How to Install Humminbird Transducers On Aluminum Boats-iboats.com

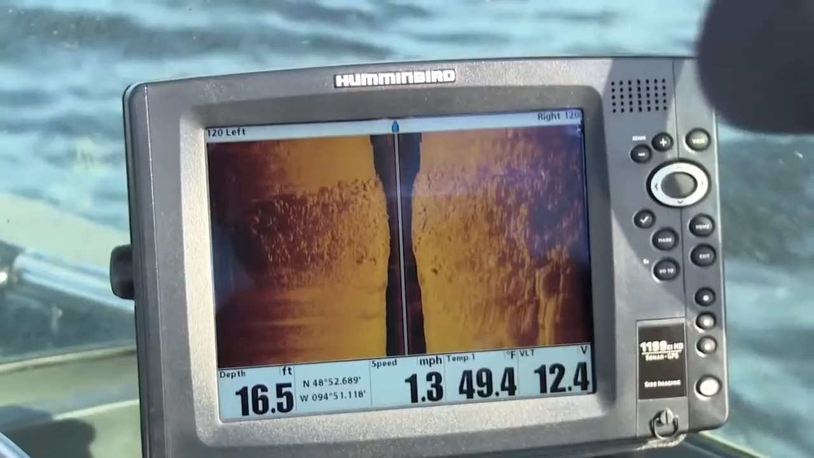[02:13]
On screen: depth 16.5 ft, water 49.4°F, speed 1.3 mph
You're usually using that when you're just idling and looking off to the side of the boat. That high speeds gonna pick up on this boat at 50 miles an hour and I'm gonna see everything I need to see.
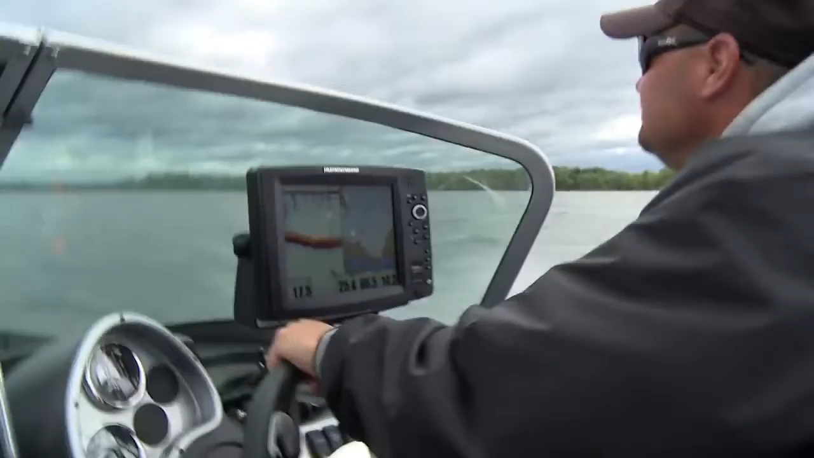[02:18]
Hey a couple more things that I want to point out though too.